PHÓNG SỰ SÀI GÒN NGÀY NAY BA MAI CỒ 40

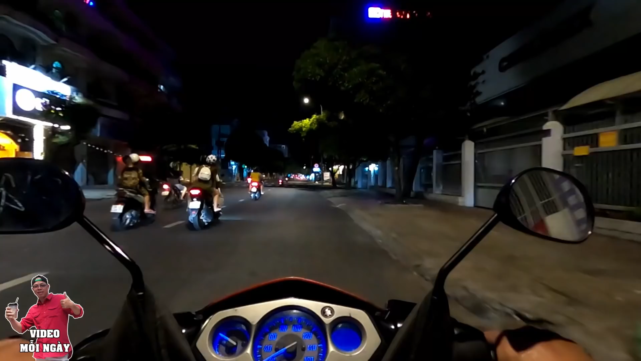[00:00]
xin chào tất cả các cô chú anh chị và các bạn. Rất vui được gặp lại các cô chú anh chị và các bạn trên kênh của Ba Michael. Sài Gòn ngày hôm nay là ngày 14 tháng 6 2021. Bây giờ là 8 giờ 15 phút, nhiệt độ bên phải, nhiệt độ bên ngoài là 27 độ C. Ba Michael đang có mặt ở tại ngã tư đường Ngô Quyền với đường Nguyễn Trãi.
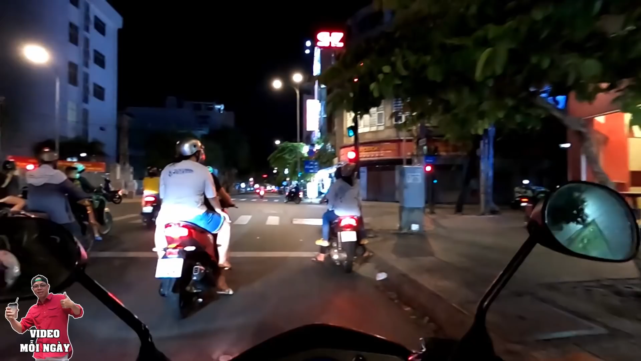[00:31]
Bên tay trái của Ba Michael đây nè bà con, hồi xưa trên đường Ngô Quyền này có cái chẩn y viện quận 5. Rồi trong video này Ba Michael sẽ tiếp tục chở bà con cô bác đi ra trung tâm quận nhất nha, xem tình hình Sài Gòn như thế nào. Và bên tay trái Ba Michael đây thì hồi xưa nó gọi là khu Sấm Cải. Con đường này Trần Xuân Hòa, này hồi xưa nó là đường Châu Văn Tiếp.
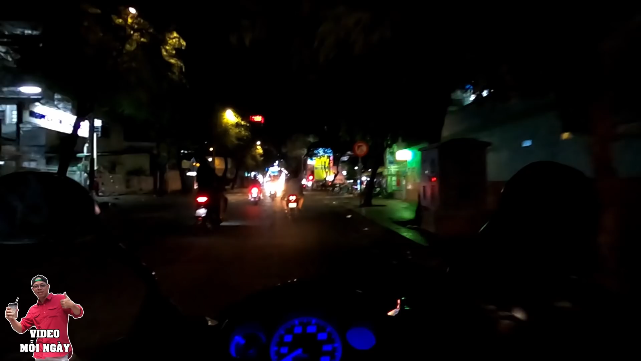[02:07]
Rồi bây giờ bệnh viện Nguyễn Tri Phương nè. Thì hồi xưa bệnh viện Nguyễn Tri Phương này đó là bệnh viện Quảng Đông. Rồi kế bên đó là bệnh viện bây giờ nó là quân y 7A. Bệnh viện quân y 7A này hồi xưa đó là bệnh viện trung chánh của người Đài Loan. Còn bệnh viện bên kia là bệnh viện An Bình nè. Bệnh viện An Bình này là của người Triều Châu.
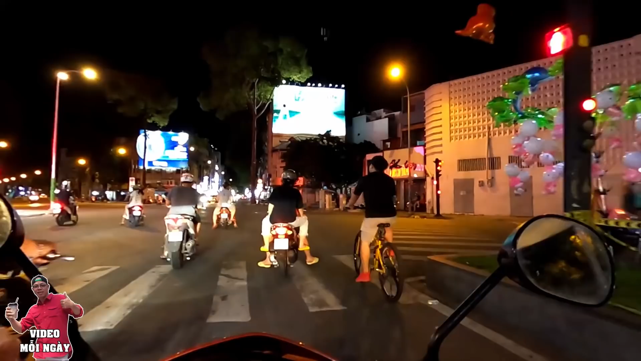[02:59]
Còn sống trên cái xe đó đi bán vé số cũng tội quá. Rồi bây giờ Ba Michael vô đây là con đường Nguyễn Trãi.
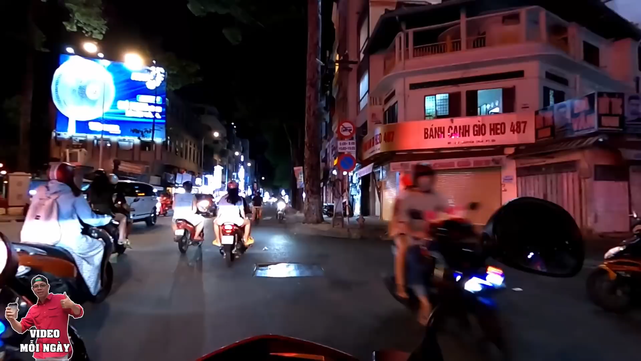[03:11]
Nơi đây là con đường này là phố thời trang Nguyễn Trãi quận 5 nè bà con.
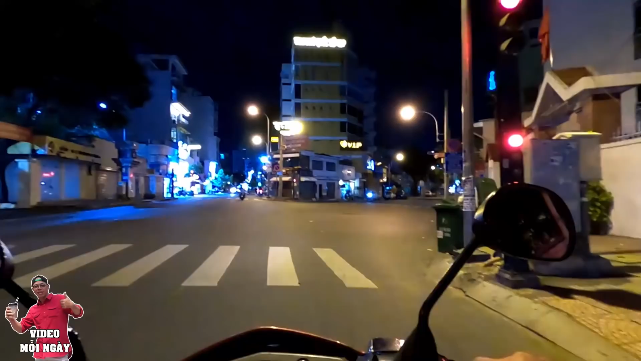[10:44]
con đường Nguyễn Trãi, hồi xưa nó là đường Võ Tánh. Ở đây là mũi tàu Nguyễn Kỳ Chinh. À, thì bà con thấy không? Như vậy là sướng hay khổ? Mình mà nói thì nói rằng là mình không có nói những cái điều lạc quan. Nhưng mà xin thưa với bà con, mình cũng đôi lúc mình cũng phải nhìn vô cái thực tế. Có thật mới dịch được đạo, cho nên là đây là cũng là một cái bài toán hóc búa cho chính phủ. Là trong thời gian sắp tới là phải làm sao mà cân não dữ lắm đó.
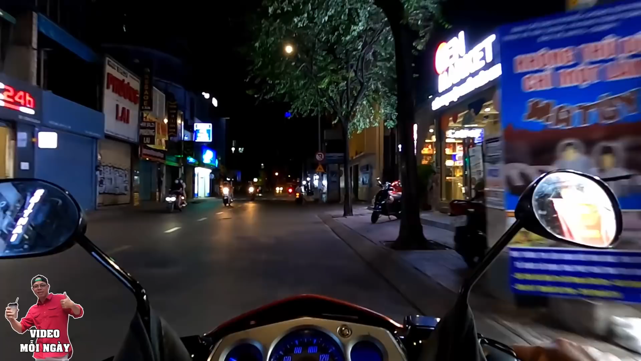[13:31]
Cho nên là mong làm sao cho qua thêm 2 tuần nữa bà con mọi người chung tay như thế nào. Rồi bây giờ ba mới còn vẹo vào con đường này là đường Bùi Viện nè. Đó bà con mới thấy cái cảnh mà nó ảm đạm. Đó, hỏi sao mà dân có khổ quá hay không. Hy vọng bây giờ cái bài toán này là của chính phủ là ba mươi cầu, theo quan điểm cá nhân của ba mươi cầu á
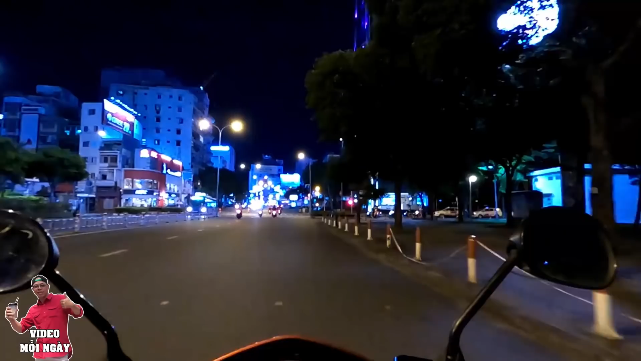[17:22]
Thì ba mẹ còn nghĩ là cái mùa dịch này nó chỉ ảnh hưởng đến cái tầng lớp người nghèo. Người lao động mà bán vé số vô gia cư. Chứ còn mà những người mà khá, những người mà có điều kiện thì chắc ba mẹ còn nghĩ thì 1-2 tháng thì cũng không sao đối với họ. Rồi con đường trước mặt của bà con đó là con đường Phan Văn Thùm năm xưa, bây giờ nó là đường Nguyễn Thị Nghĩa. Con đường ngay đây là ngã ba đường Lê Lai.
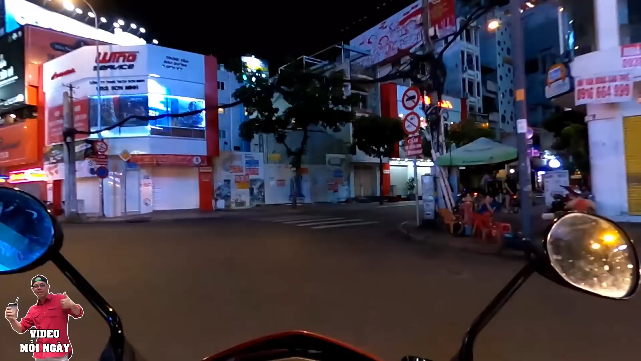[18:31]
À, bác mấy cầu quẹo qua đây là con đường này, đường Gia Long.
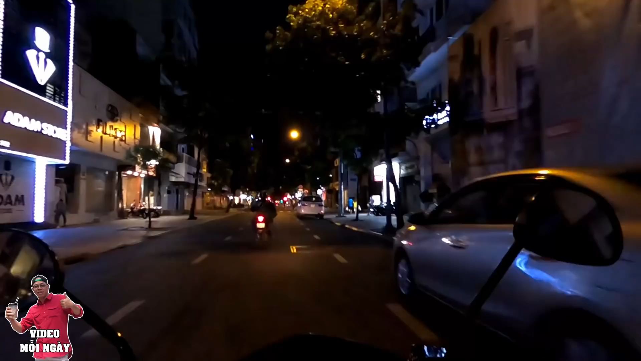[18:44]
Rồi, giờ có phong trào đi xe đạp kìa bà con. Đó, con nít nó đạp xe đạp kìa. Với ông bố hai cha con đạp xe đạp.
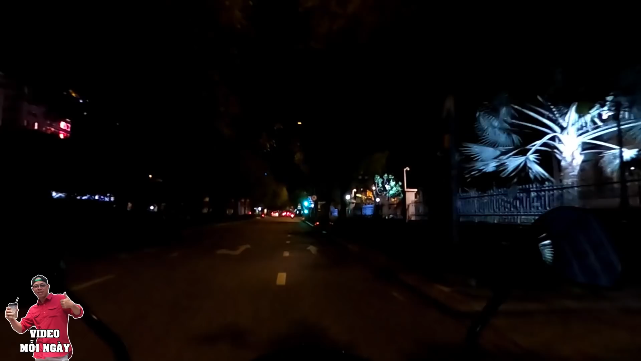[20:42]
Tại vì họ là cuộc sống của họ là cơm ăn từng bữa, đâu có tiền dư đâu, đâu có tiền để dành đâu. Rồi đây nè, đến đây là ngã tư đường Bách Tơ với đường Lý Tự Trọng. Hồi xưa ở đây là Bách Tơ với đường Gia Long. Rồi trước mặt bà con đó, hồi xưa đó là Bộ Quốc phòng. Sau lưng cái cột đó có cái cổng, thì hồi xưa có ba cái chữ Bộ Quốc phòng. À, ba cái chữ Bộ Quốc phòng đàng hoàng ha. Đối diện qua cái Bộ Quốc phòng thì bên dãy nhà bên đây nè bà con, thì đó là nha động viên.
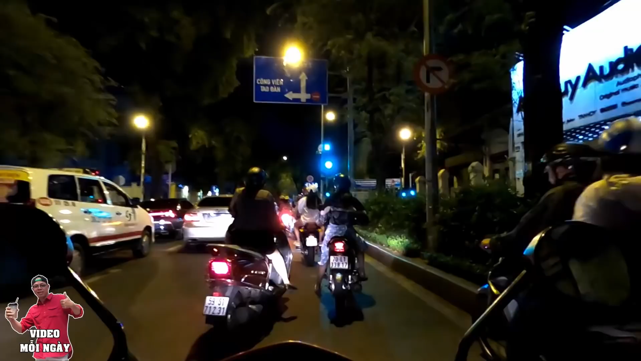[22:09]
Tất cả các nhà hàng đều đóng cửa hết nè. Rồi ra bây giờ quẹo qua đây, con đường này là đường Hàng Thuyên.
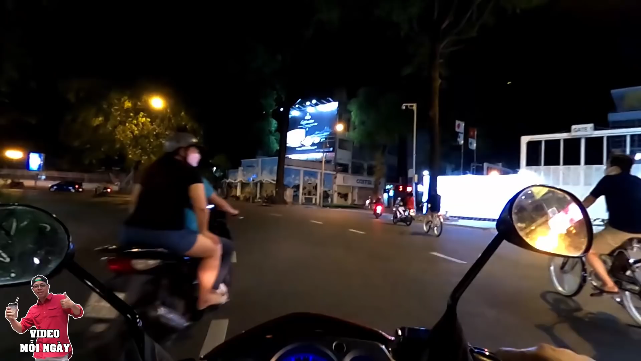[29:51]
đây hồ con rùa là vắng tanh luôn bà con. Đèn thì vẫn sáng nhưng mà đã không còn có ai hết. Ta mới gồ quẹo vào đây. Con đường này là con đường Võ Văn Tần.
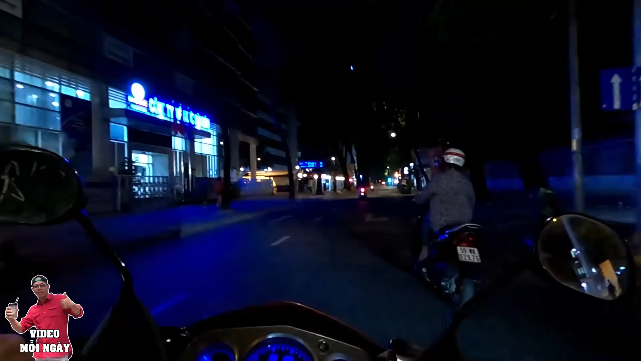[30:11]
Con đường Võ Văn Tần này hồi xưa nó là con đường tên là đường Trần Quý Cáp.
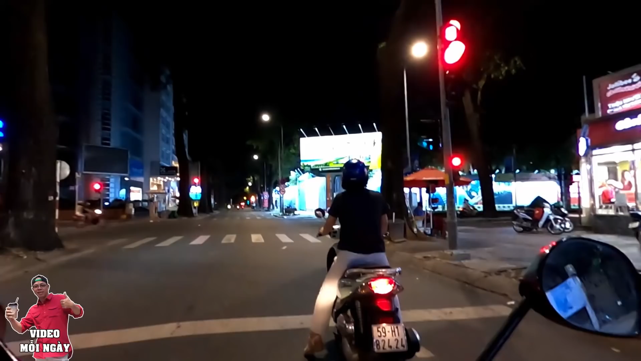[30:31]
Đây là ngã tư đường Pasteur với đường Trực Quý Cáp. Vậy là qua bên kia. Bên kia đó là cái nhà của ông gọi là Dinh, Dinh Hoa Lan của ông Tướng Minh. Bên tay trái ba mẹ cầu đây nè bà con, thì đó là cái Dinh Hoa Lan của ông Tướng Minh, gọi là Big Minh đấy, Minh lớn.
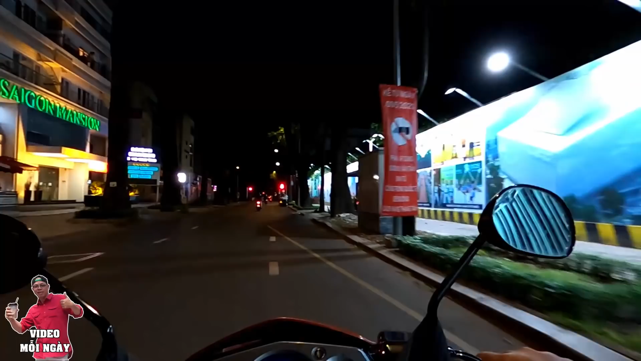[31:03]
Đó, đây nè, cái đường này vô nè, Dinh Hoa Lan. Rồi con đường này là ngã tư đường Trần Quý Cáp với lại đường Nam Kỳ Khởi Nghĩa. Hồi xưa nó là đường Công Lý. Bên tay phải ba mẹ cầu đây là khách sạn Victory. Thì xin thưa với bà con á, cái khách sạn này hồi xưa đó là Đức Hotel. Nơi đây là cũng hình như là Mỹ thuê. Đức Hotel nha bà con.